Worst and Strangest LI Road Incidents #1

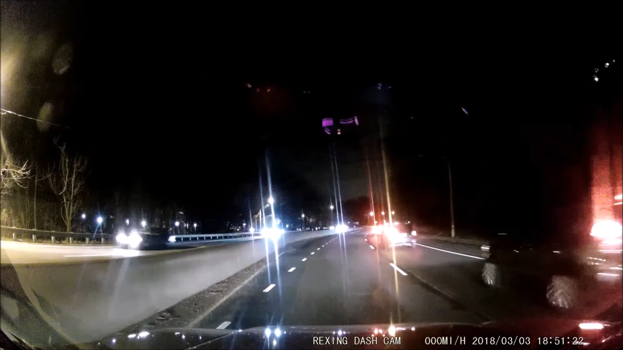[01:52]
Seriously, what is this fucker doing on my left here? Motherfucker. Just right through the red light!
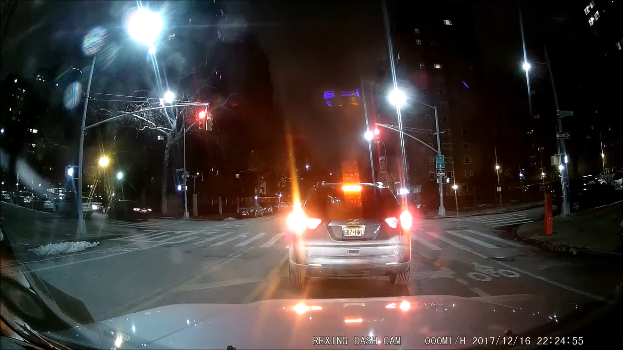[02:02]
Not giving a fuck, I guess. Wee wee! You gotta save that one. Oh. That was good you have that thing. Oh, I see you got it wired properly, huh? Yeah. Oh, that's too funny. I hope that caught that. I gotta... I gotta install one. Oh, there's so much fun. It's just so much shit that you can see. There's just so much fun. What are you fucking doing, you morons?
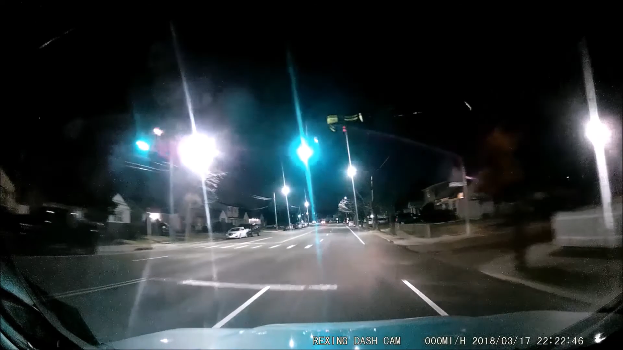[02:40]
Let's just back up on, you know. Instead of just turning around and going through the parking lot. Let's just back up into traffic. Idiots. Boom. Right through.